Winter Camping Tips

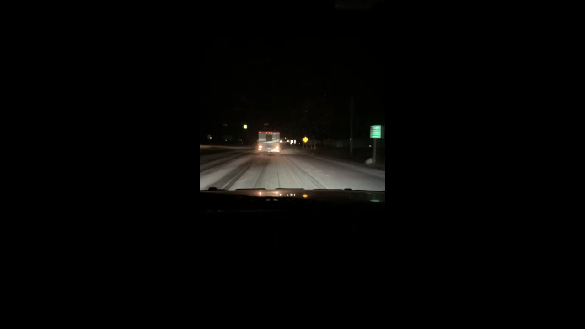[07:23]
This is a little clip looking out my windshield on a recent trip to the upper peninsula of Michigan in which the forecast was for it to be above freezing and dry the whole time we were up there. Needless to say once you get some slush and wet snow out on the road surfaces your whole approach has to be different.